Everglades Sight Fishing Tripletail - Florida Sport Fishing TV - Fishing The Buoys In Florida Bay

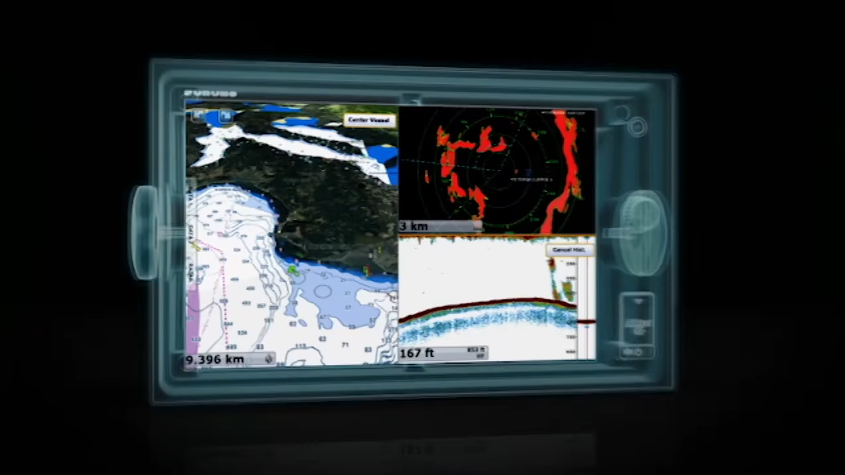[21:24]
What if navigating was as simple as touch and go?
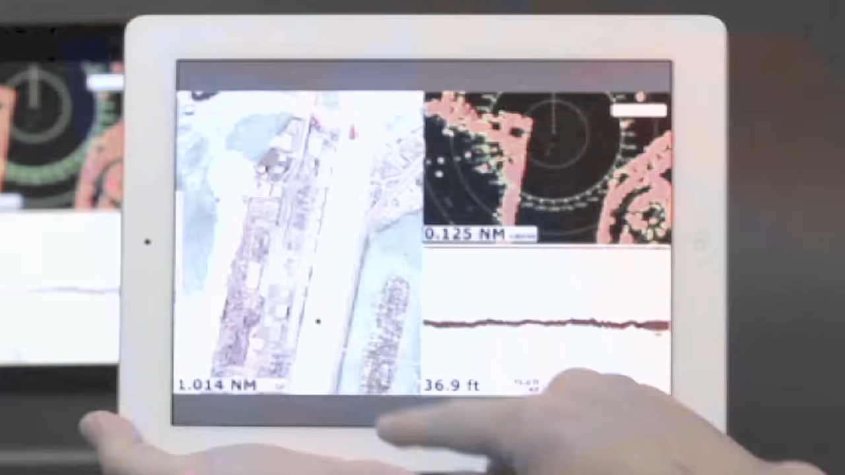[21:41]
The world's first multi-touch MFT chart water.